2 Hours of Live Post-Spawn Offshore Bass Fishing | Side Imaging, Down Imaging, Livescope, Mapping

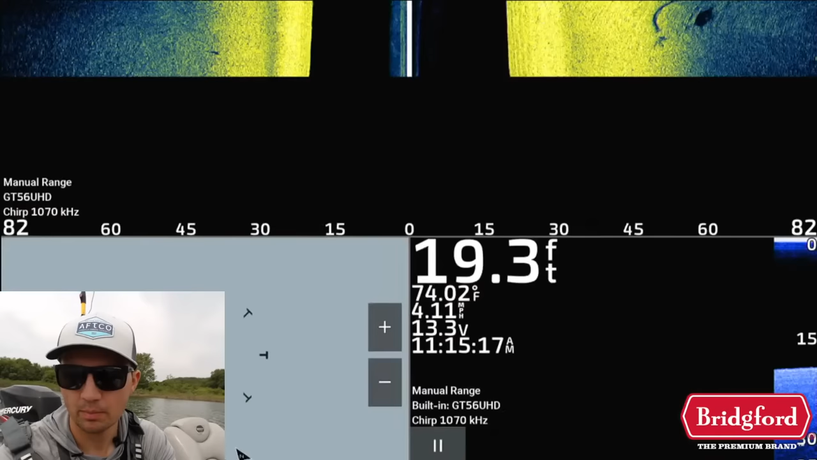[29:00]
On screen: depth 19.3 ft, water 74.02°F
i'm actually pull up cast on that brush pile real quick there's a bunch more brush coming up so i don't want to miss anything good by staring at the screen but i think that brush pile back there looked
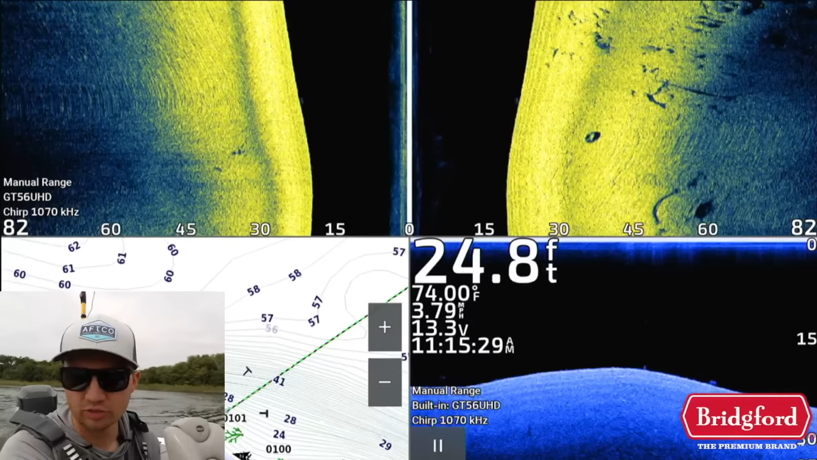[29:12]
On screen: depth 24.8 ft, water 74.00°F, speed 3.79 mph
like it had a couple fish suspended over the top of it and they had decent size to them there might be like a pound and a half
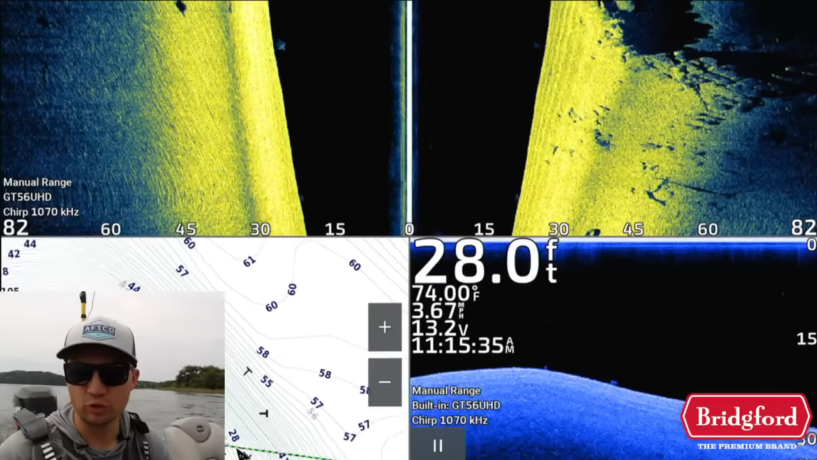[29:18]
On screen: depth 28.0 ft, water 74.00°F, speed 3.67 mph
two pounder in there so we might fish that uh sometimes when you see those arches like that on this new unit i'm working
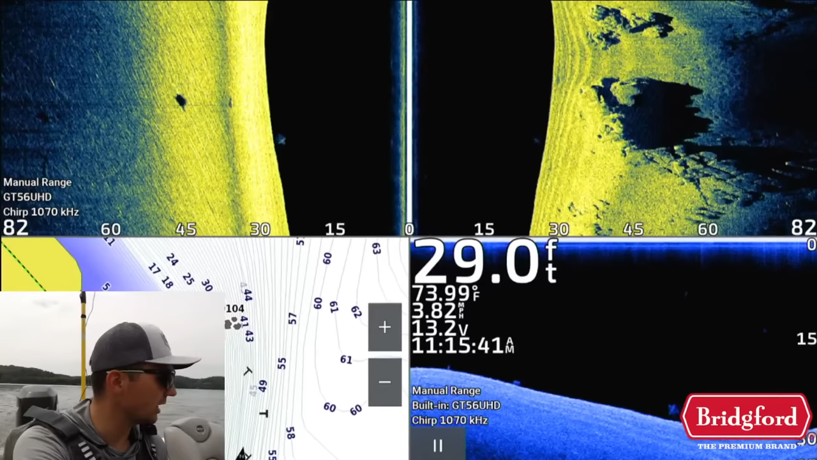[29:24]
On screen: depth 29.0 ft, water 73.99°F
on i mistake i sometimes underestimate the size of the fish because i'm still getting
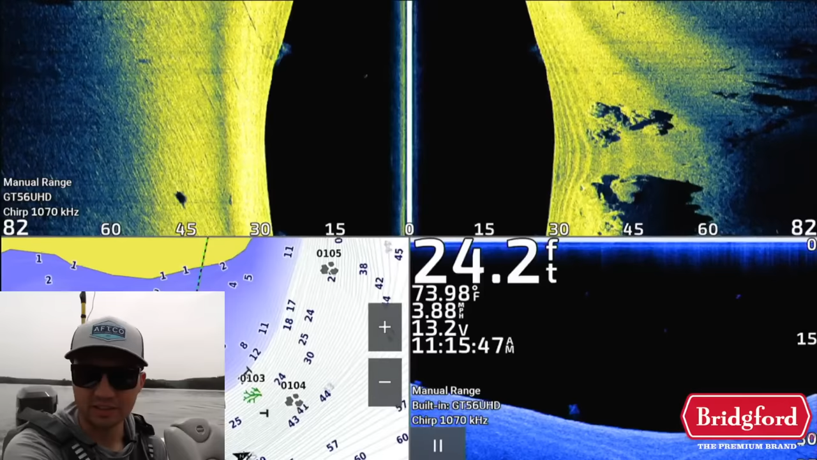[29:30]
On screen: depth 24.2 ft, water 73.98°F
these units dialed in i was out there a day on the lake and i think i fixed it but i was thinking that the fish were only like a pound
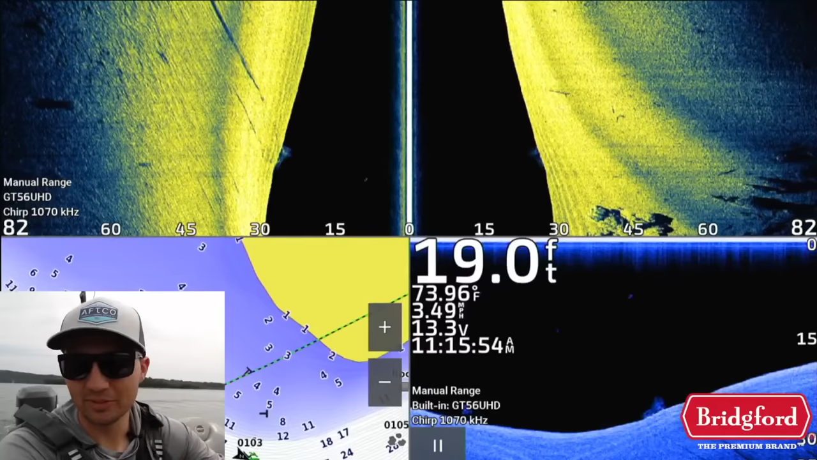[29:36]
On screen: depth 19.0 ft, water 73.96°F
and a half to two pounds and i call it a four pounder out of a brush pile and i had to like recalibrate all my settings
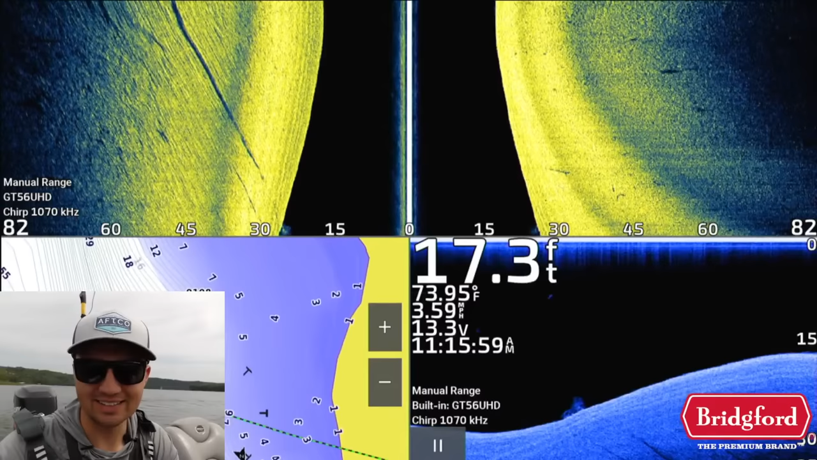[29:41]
On screen: depth 17.3 ft, water 73.95°F
so uh when you're working with a new unit like this one i got it for this streaming setup sometimes you have to uh change your
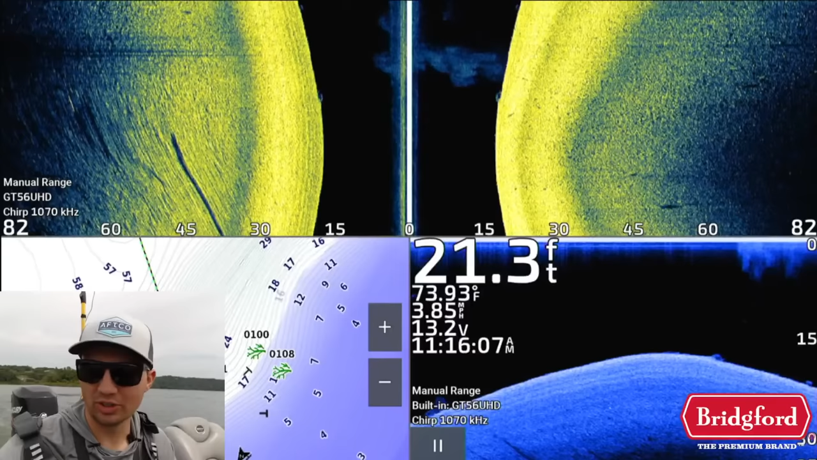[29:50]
On screen: depth 21.3 ft, water 73.93°F
mind mindset of fishing a couple more spots than you normally fish just because it's hard to know exactly what you're looking at on the screen when you're new to a unit so i'm going to pull away here i'm on my mapping
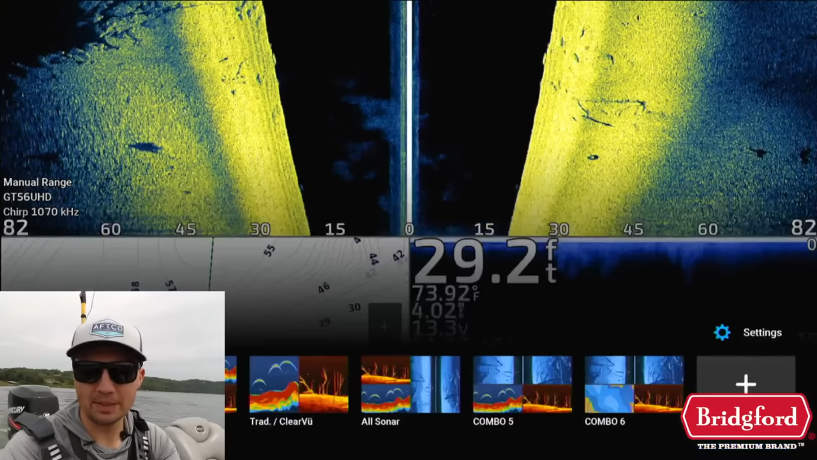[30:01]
On screen: depth 29.2 ft
here i'm going to pull up on this brush
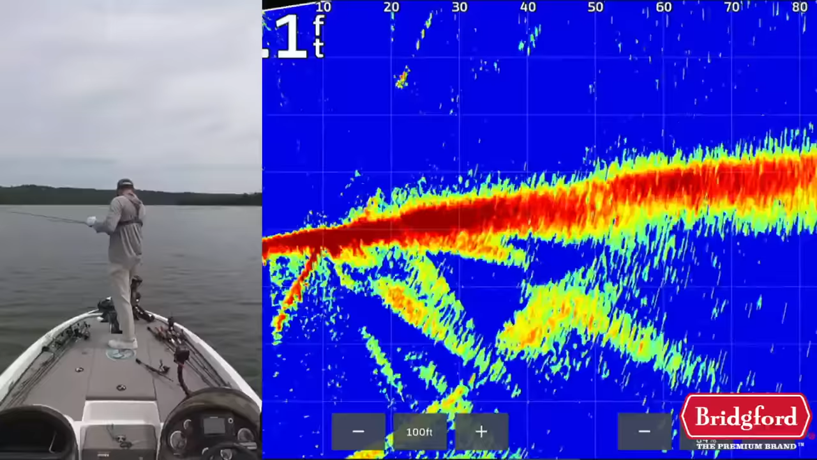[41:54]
a lot of these fish are high up in the water column i think it might be because of the uh clouds today they're like roaming higher normally the cloud cover pushes them further down to the bottom but a lot of these fishes seem to be cruising i'm going to pick up that swim bait again keep the hair jig handy i'm just gonna fire that swim bait around here if it was sunnier i'd be a lot more inclined to go drag around the football jig i still might do that here i'm not fishing for a lot of fish today guys beaver is a stingy lake so if i can get a couple good bites an hour or if i can get one good bite an hour one two and a half pounder every
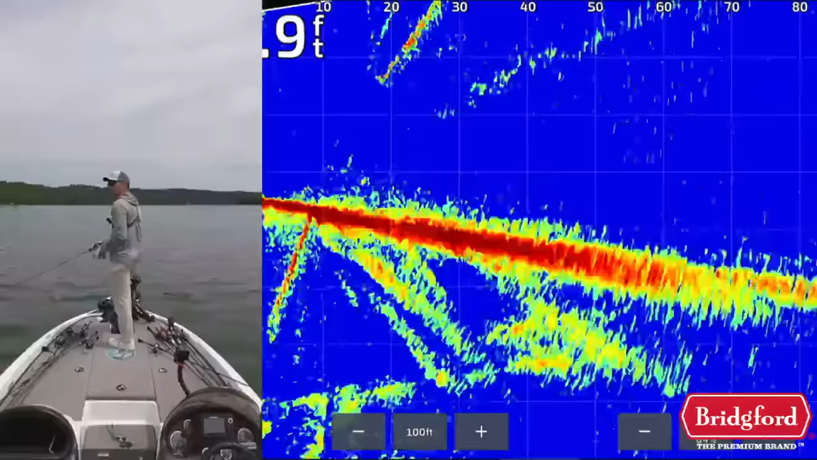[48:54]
oh freaking chasing shad up here what the heck come on fish up there that shallow what's going on okay we're going to graph the next spot i should have just i shouldn't have just randomly started fishing this i thought i might be able to sneak up on some but they uh they did not react and i feel a lot better when i can actually see them on my down imaging so we're going to reorganize all this stuff and we're going to go graph this next point and see if those fish are still there and if not we're going to call an audible we're going to go run
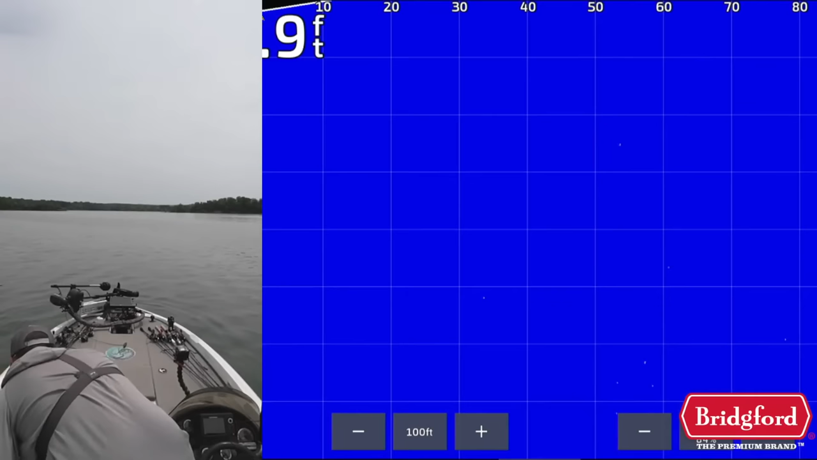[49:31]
somewhere we can maybe find some bigger fish maybe stop chasing these schoolers around and try to throw a football jig or something in some brush so let's see here switch this
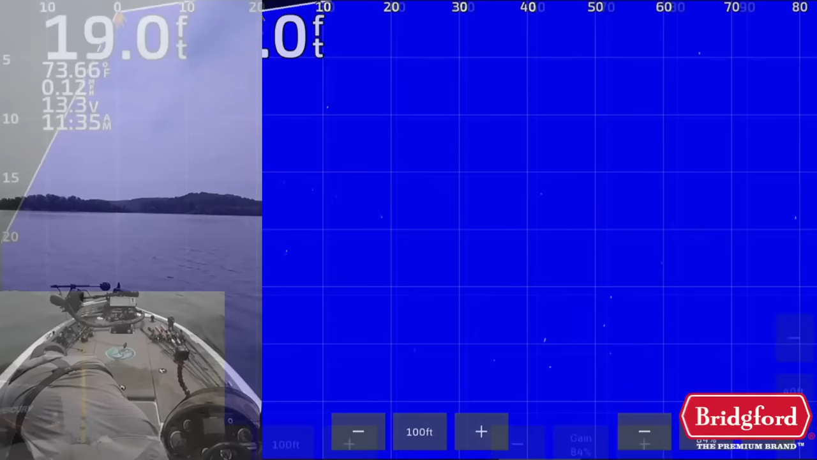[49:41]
On screen: water 73.66°F
okay
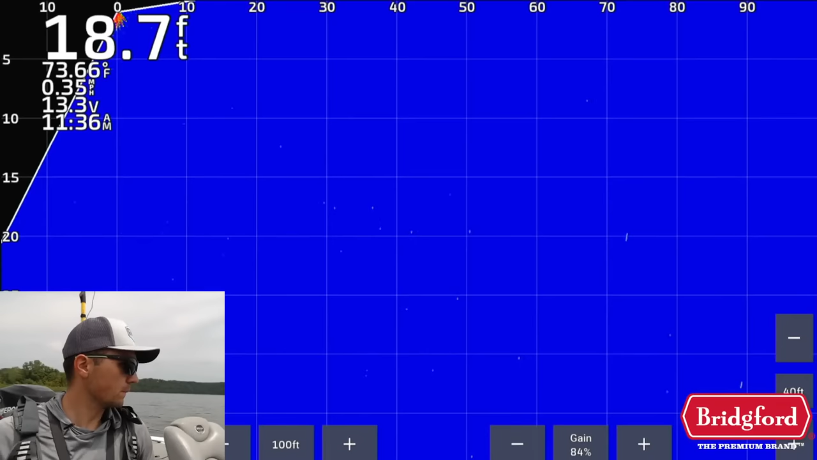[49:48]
On screen: depth 18.7 ft, water 73.66°F, speed 0.35 mph
there we go pull this back up over here
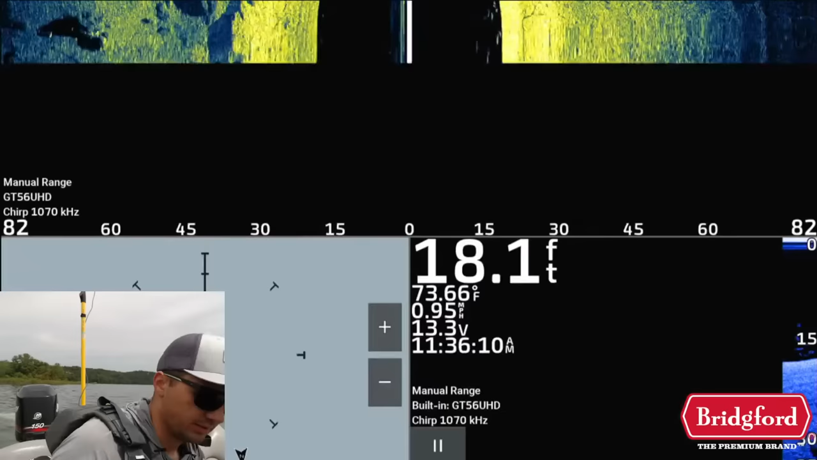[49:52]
On screen: depth 18.1 ft, water 73.66°F, speed 0.95 mph
another point you can see all these fish down here they're freaking all over the place on my graph i want to show you this though because it's
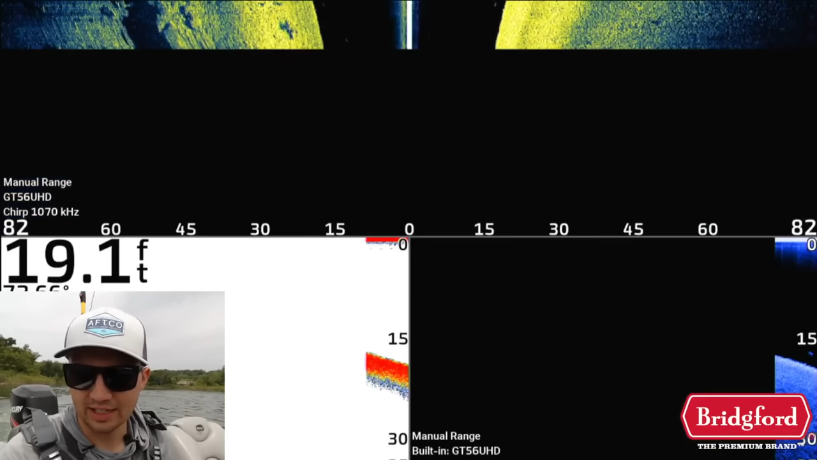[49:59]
On screen: depth 19.1 ft
i have a i have a hunch of what's happening so we come out
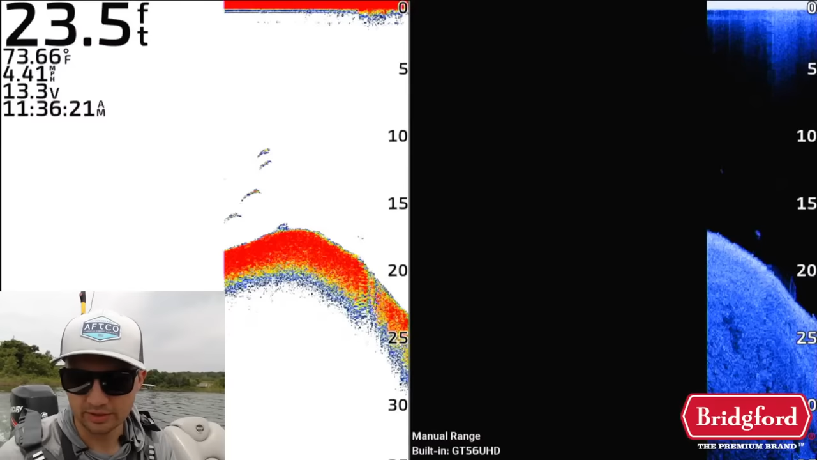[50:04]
On screen: depth 23.5 ft, water 73.66°F, speed 4.41 mph
here they look okay there because i was stopped but as you can see because i was stopped that